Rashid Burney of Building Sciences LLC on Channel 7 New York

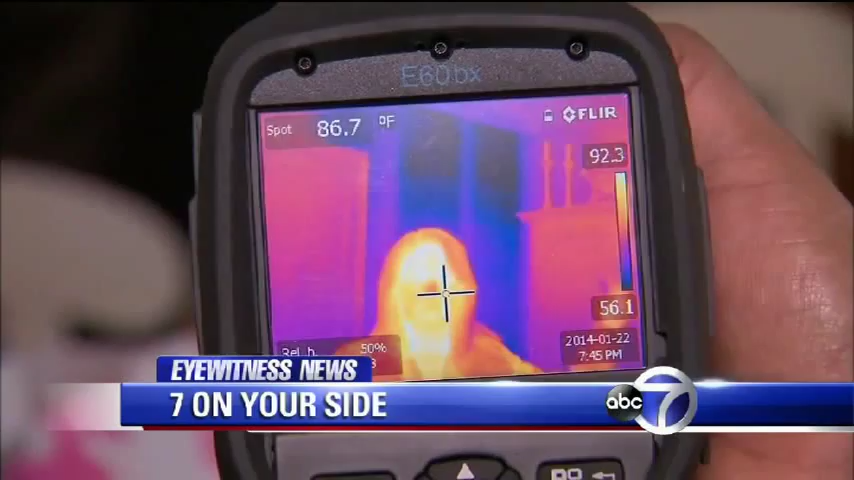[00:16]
On screen: spot 86.7°F
Every place you see a dark spot through the infrared camera is where you're losing energy, costing you thousands a year. We'll show you some common culprits and how to stop them, coming up.
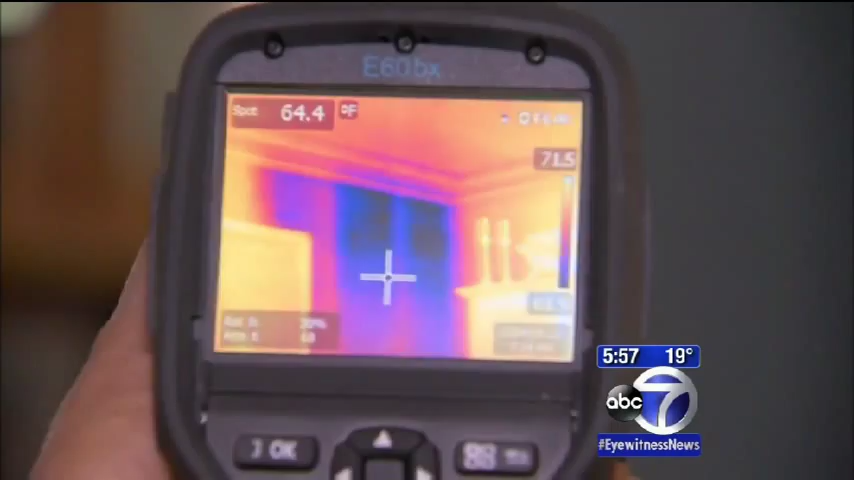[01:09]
On screen: spot 64.4°F
That's a lot of air leakage coming into the house. It's all part of a $49 heat audit.
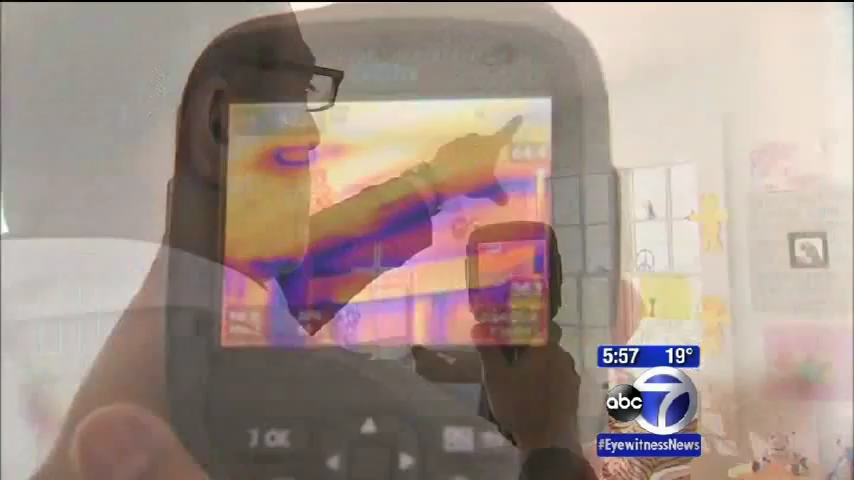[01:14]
Everywhere the screen shows blue. We're losing a ton of energy in this room, absolutely. It's costing the homeowner green.
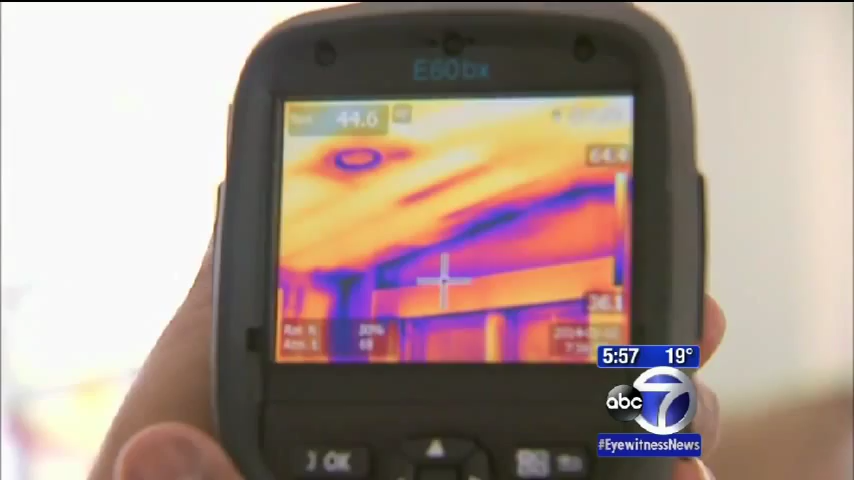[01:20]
Burning up dollars. Burning up dollars. First, some quick fixes. Closing the chimney flue can stop.
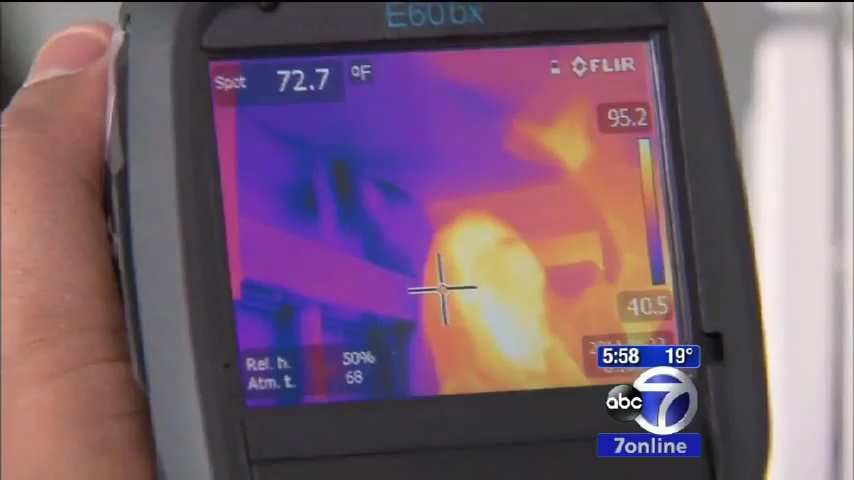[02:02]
On screen: spot 72.7°F
Here, insulation installed the right way and here it's missing. And it tells you the temperature difference down to the degree. In the kitchen, huge gaps in ceiling insulation. Then, using a smoke stick, cold air pours through a crack.